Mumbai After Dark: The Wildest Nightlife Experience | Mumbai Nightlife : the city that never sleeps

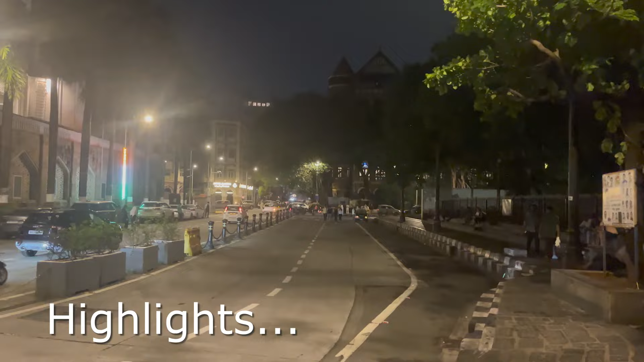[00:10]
इंडिया का एंटरेंस आता है और उजो लेफ में डोट गई है वहाँ पी